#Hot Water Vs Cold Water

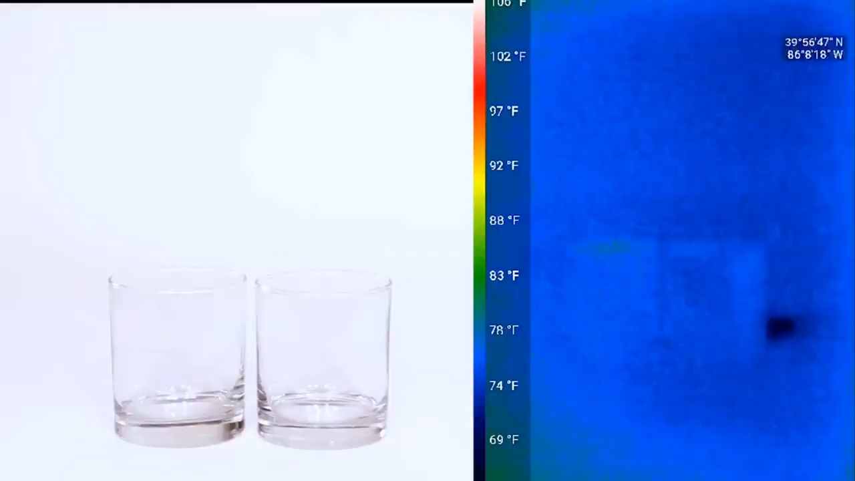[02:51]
Now let's take a look at this experiment with a thermal infrared camera.
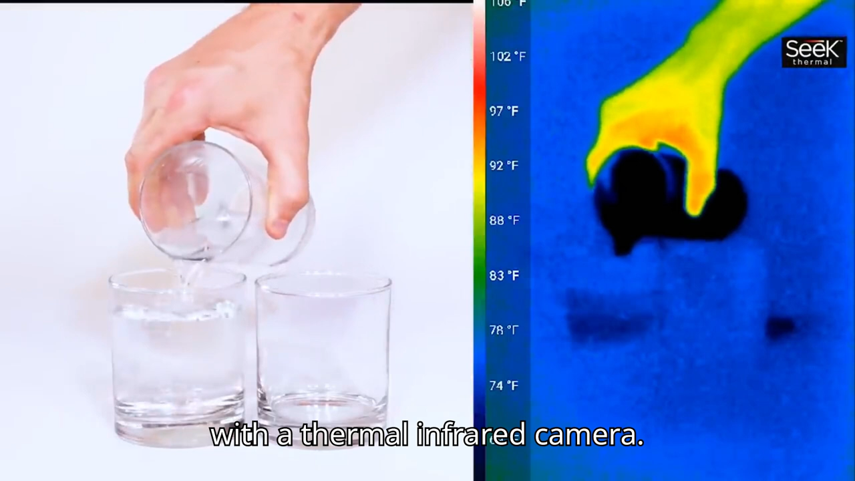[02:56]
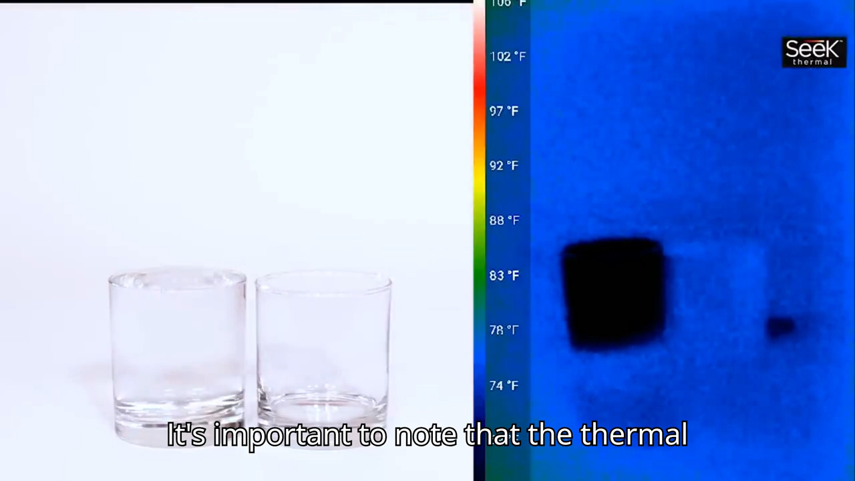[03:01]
It's important to note that the thermal camera can't see through glass, so what it's looking at is the temperature on the surface of our container,
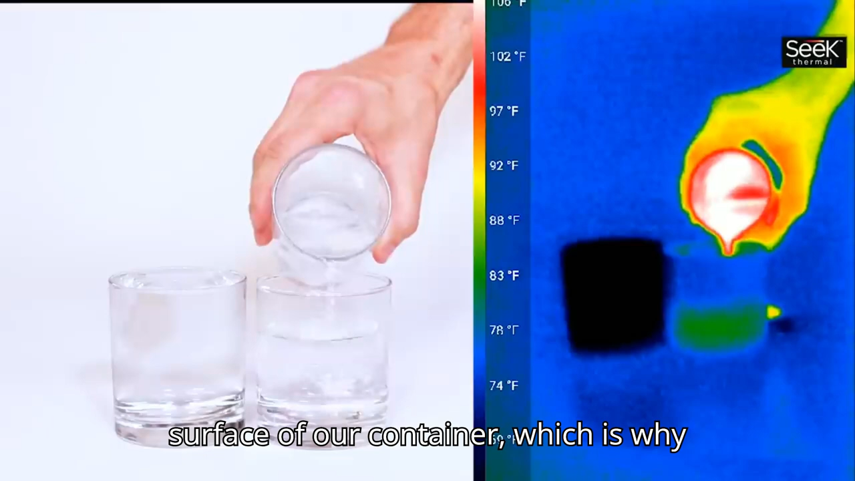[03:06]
which is why there's a little bit of a delay when we pour our liquids into them.
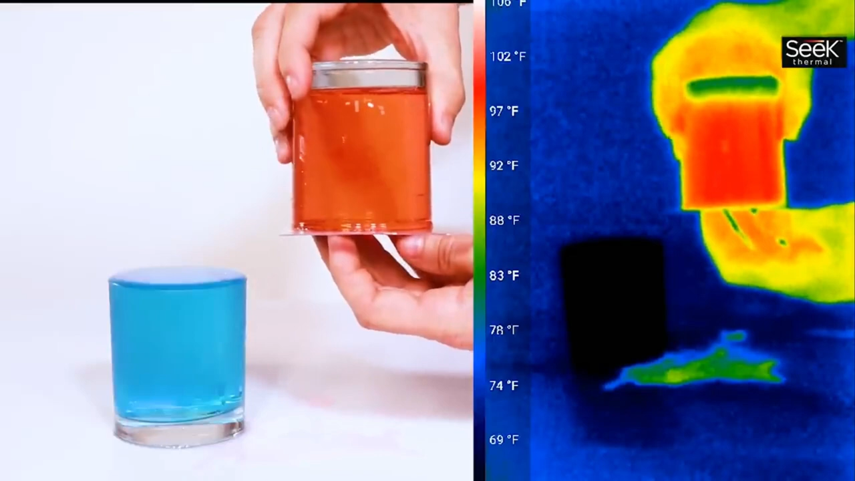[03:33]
take a look at the displacement in the middle here and the Osnare area.
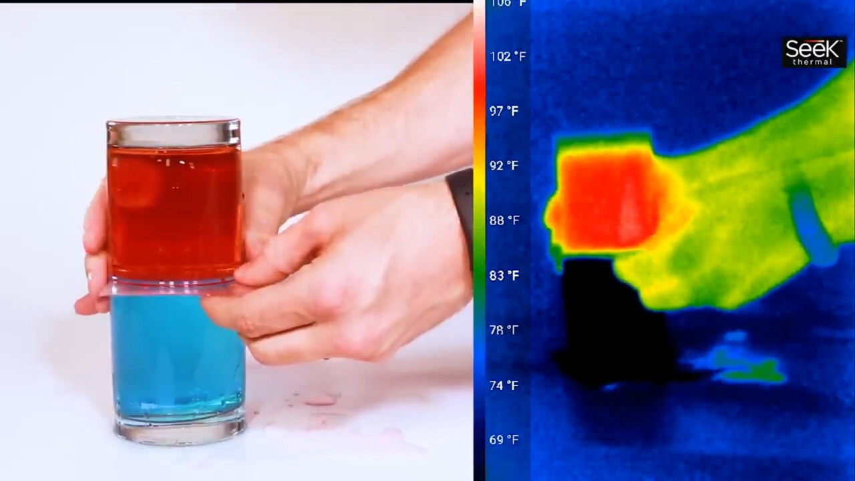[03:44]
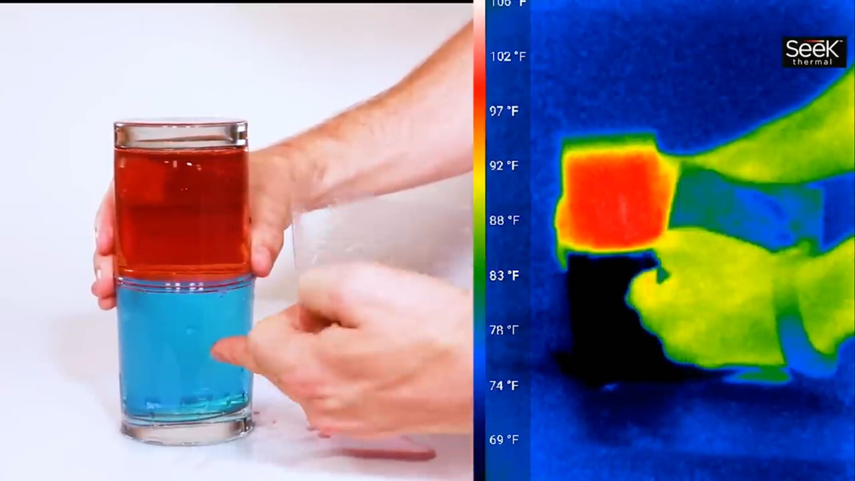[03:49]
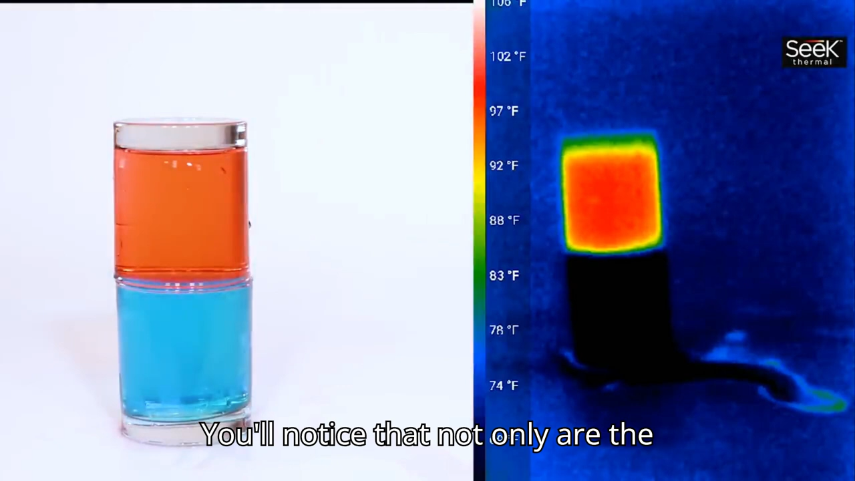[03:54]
You'll notice that not only are the colors not mixing, but the temperature of the hot water stays hot and the temperature of the cold water stays cold.
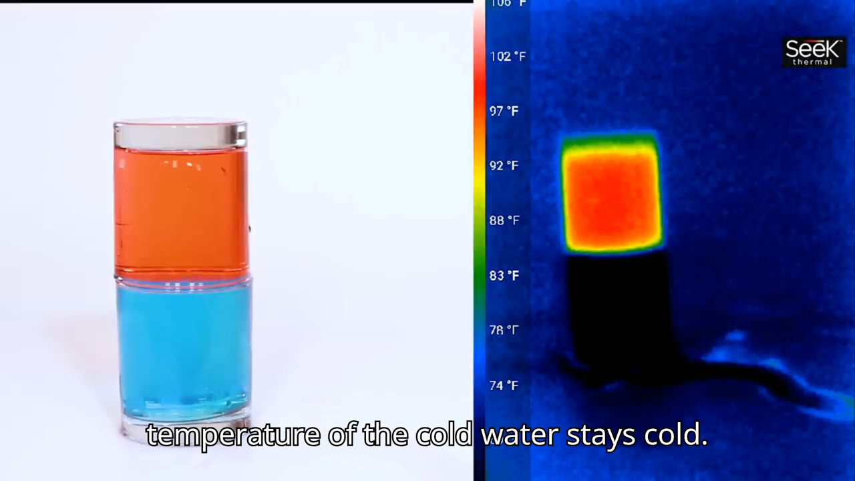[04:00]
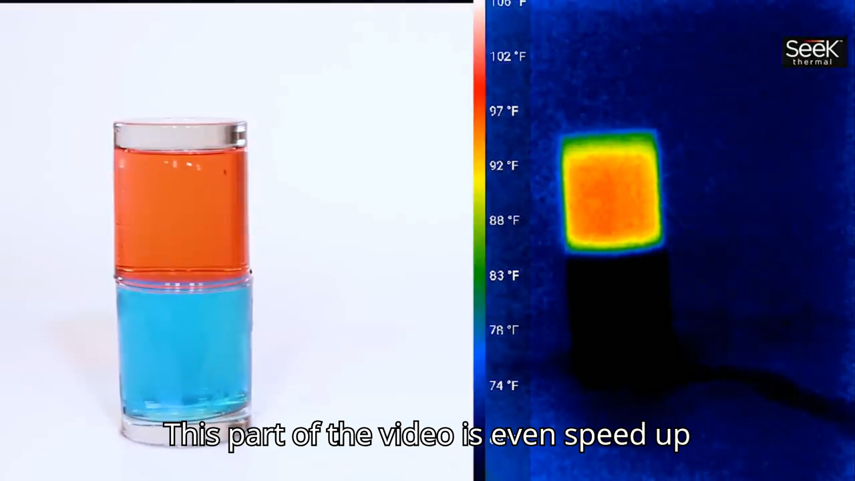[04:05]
This part of the video is even sped up so that after 10 minutes the temperature of the hot water is still above 90 degrees and the temperature of the cold water is still below 65.
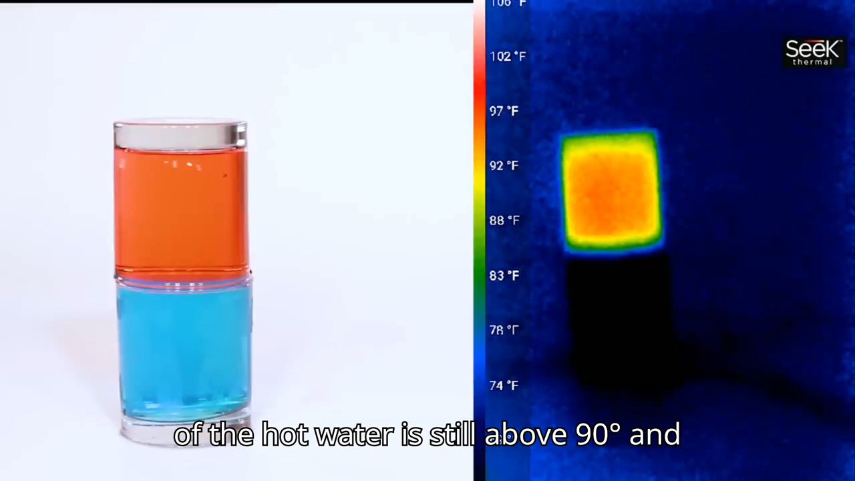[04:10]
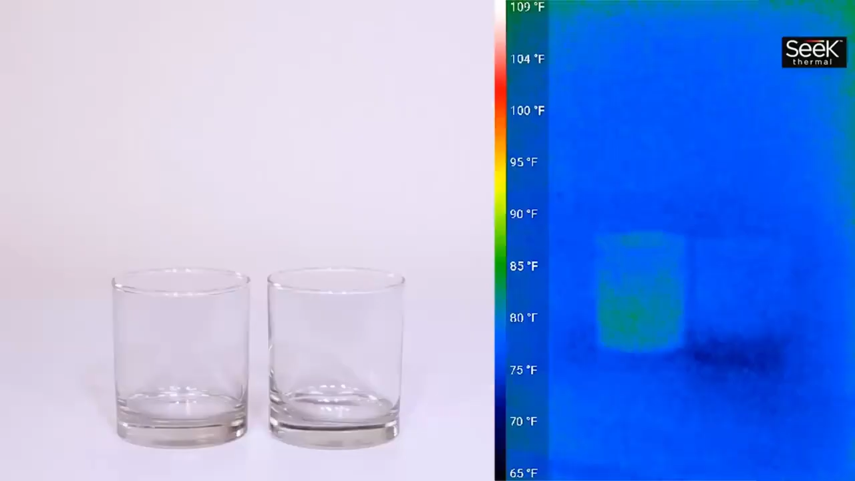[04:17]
On screen: scale top 109°F, scale bottom 65°F
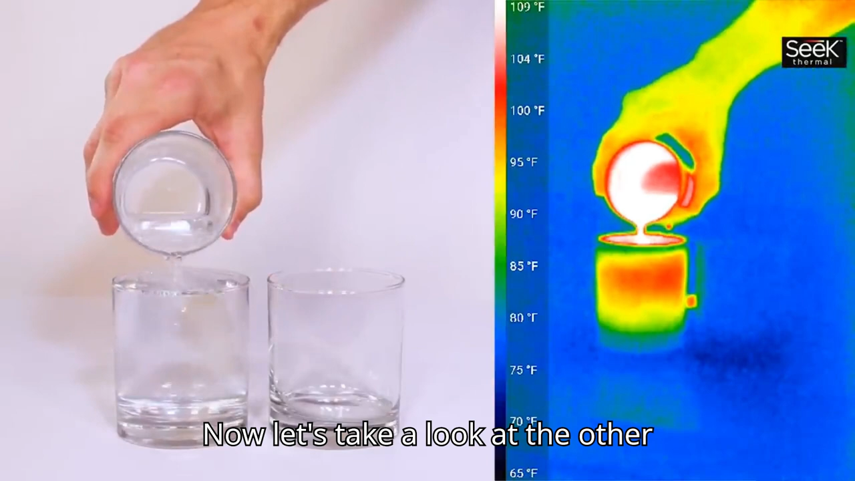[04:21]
On screen: scale top 109°F, scale bottom 65°F
Now let's take a look at the other experiment with the thermal camera. Now